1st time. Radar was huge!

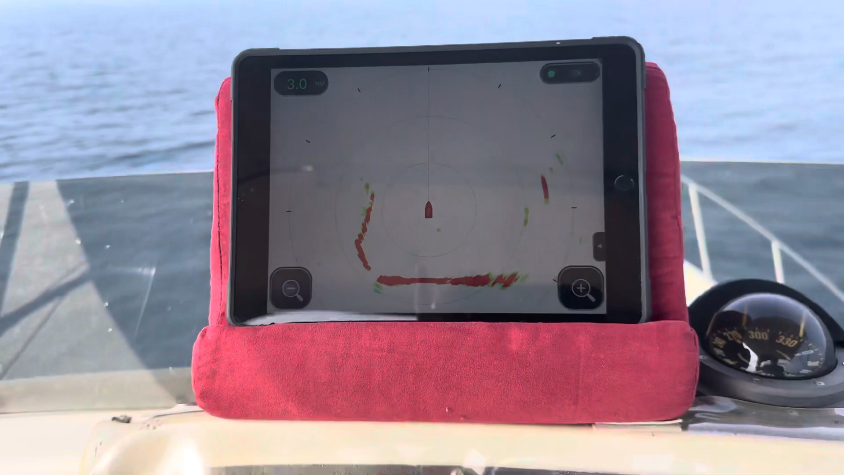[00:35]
That's the actual bridge behind me.
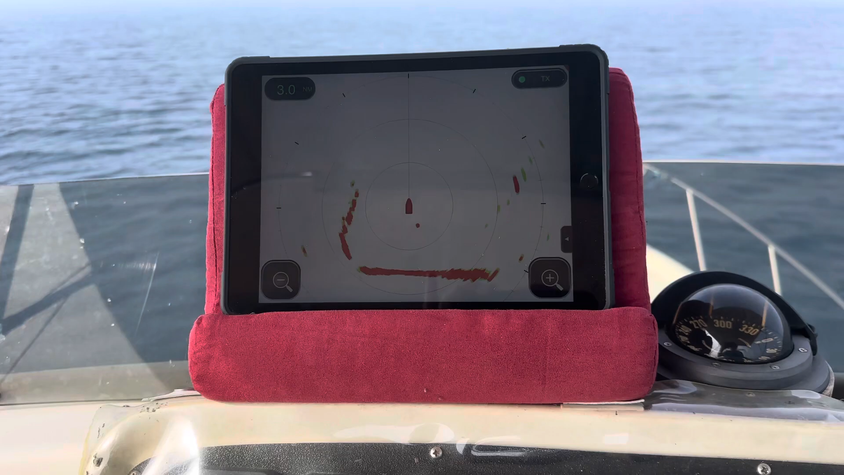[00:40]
I could not see that bridge until it, until it developed almost above me. It was, my heart was beating, so it's still beating fast from it because, because it was so foggy. It was way worse than what you're seeing right now. The sun will not burn it off, seems like.
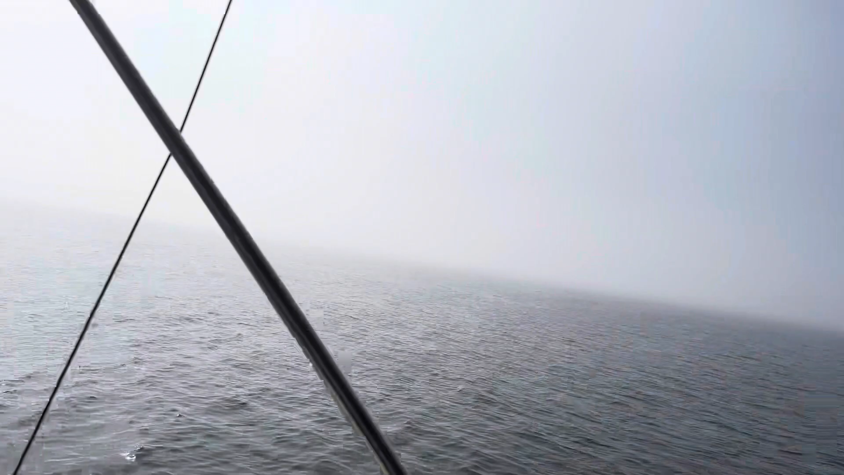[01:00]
And then, so you see this little dot to the right? That's a boat that's chasing me.
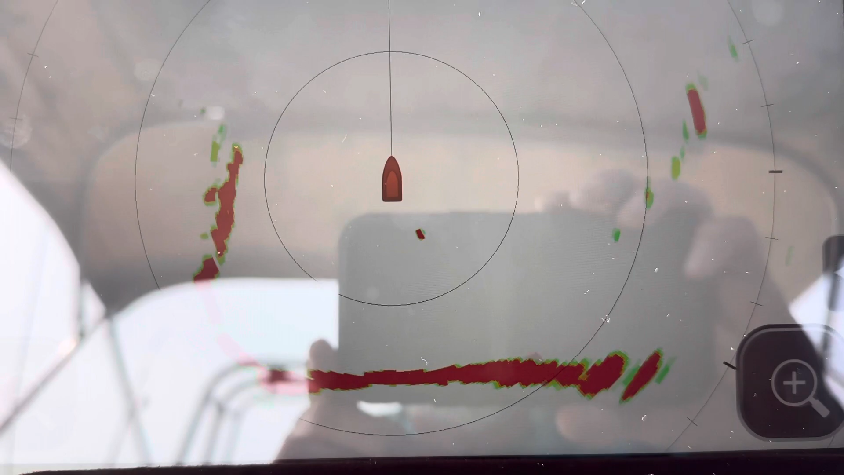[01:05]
I don't know why, but he's got to chase me.
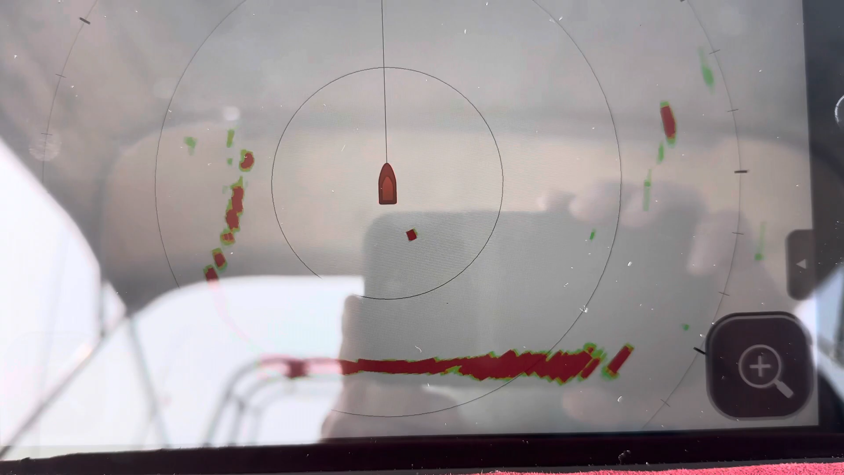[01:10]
Um, he's not gaining on me, but he, he is closing in just a little bit.
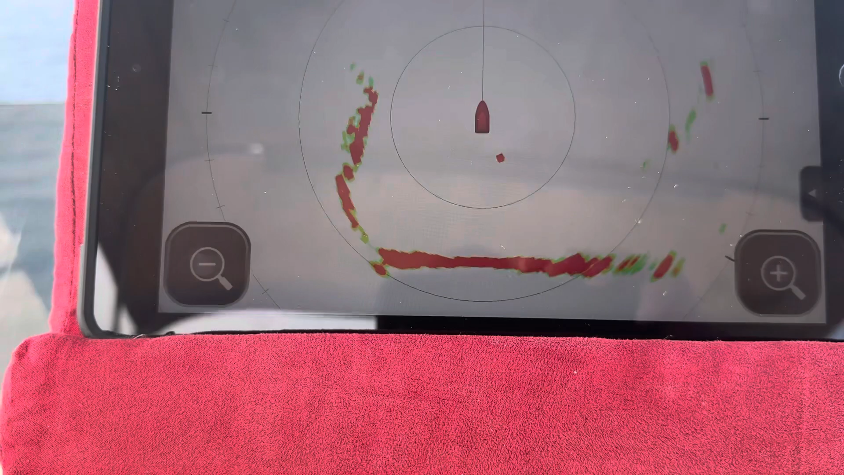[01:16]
Um, so that same type of dot.
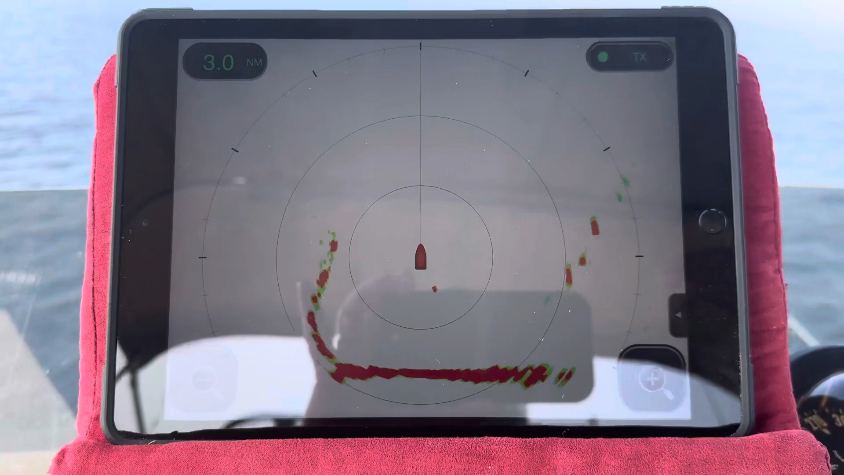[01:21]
Actually, I was going to collide with it a little while ago coming from my starboard across my bow and it kept closing and closing and closing.
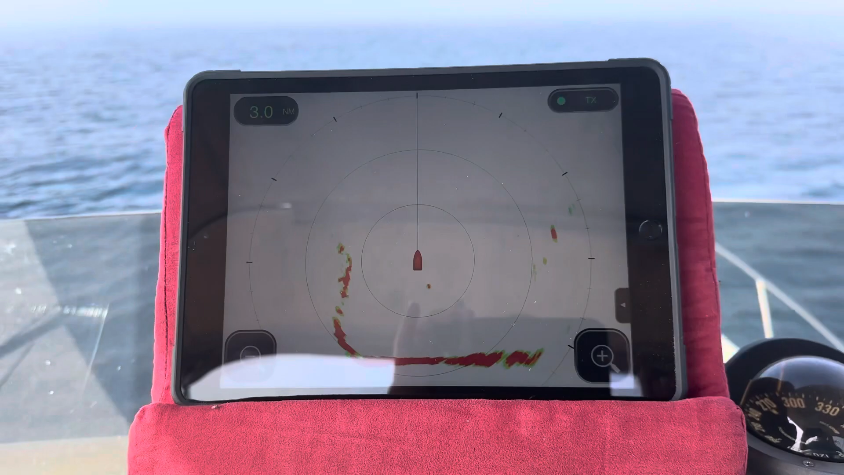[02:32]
It's a wireless. You can go to your iPhone or iPad like I have it. And, uh, I think it saved my rear end.
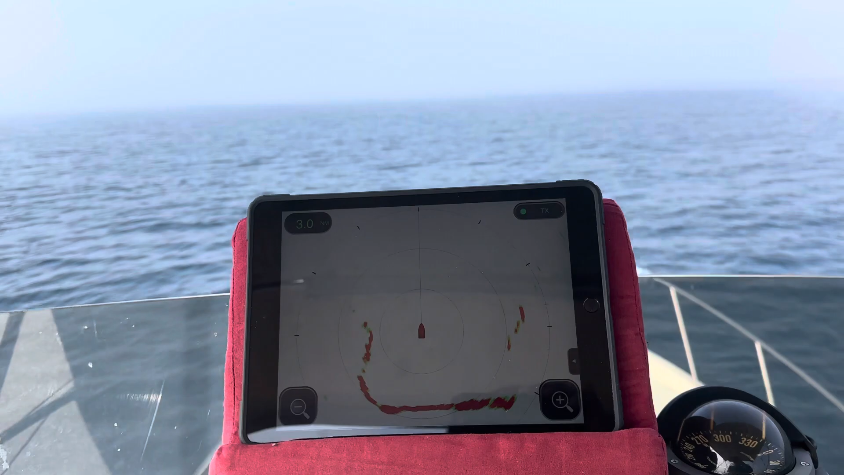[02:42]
I know it absolutely, um, stopped me from crossing this boat. Now, could he have maneuvered and, or we maneuvered and not hit each other? I would like to think so. Um, but I'm just telling you when I went under that bridge and the bridges got stanchioned, I don't know. I didn't even know whether it's a stanchion bridge or if it's, if it was, you know, had, had the cables that supports it so that there are no stanchions. Well, I went between two giant stanchions.